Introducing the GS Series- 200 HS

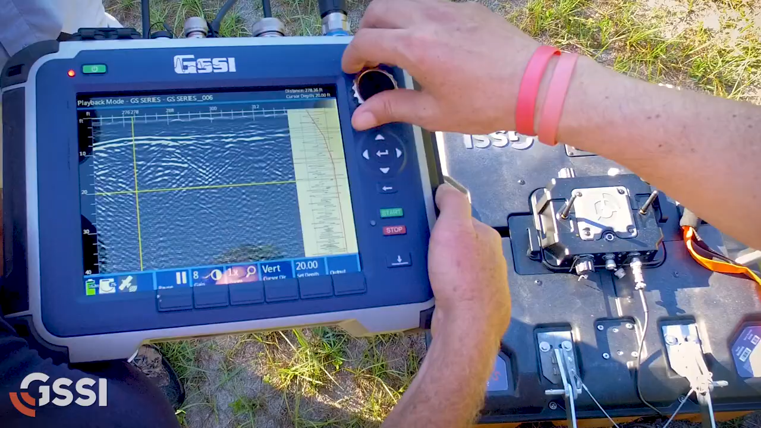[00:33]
I mean, that probably is close to twice of what we got with the 270, and a lot clearer.
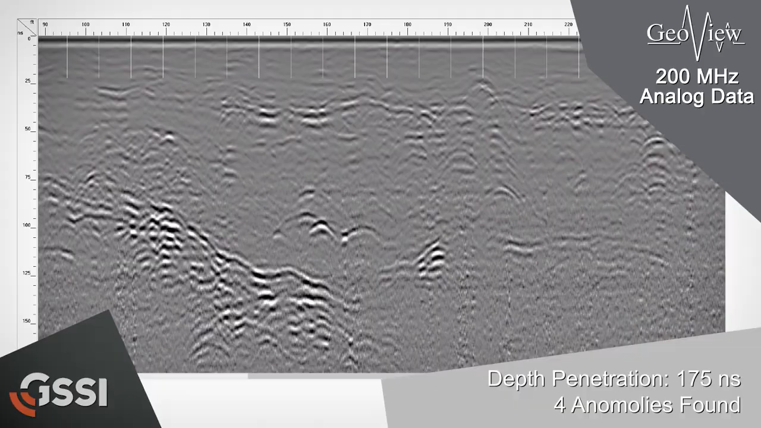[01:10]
I like the ability to go through and make adjustments in terms of how the data is being imaged relatively quickly and in the field.
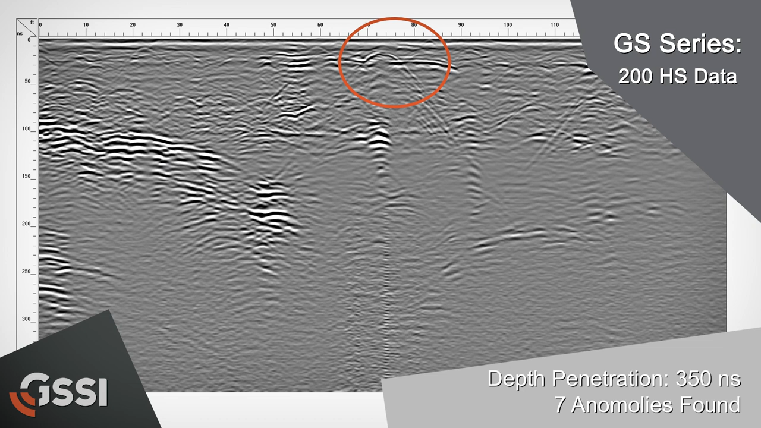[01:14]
So we're going to be able to do a better job in terms of our in-field data interpretation than we could in the past.